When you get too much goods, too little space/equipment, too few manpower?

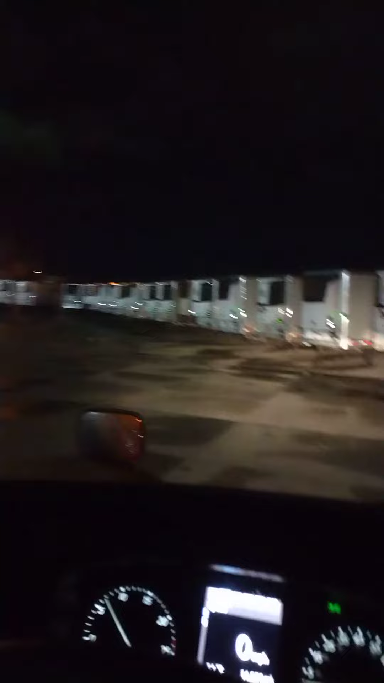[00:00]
This is America called Salt Lake City. All these containers are loaded. They don't have enough manpower.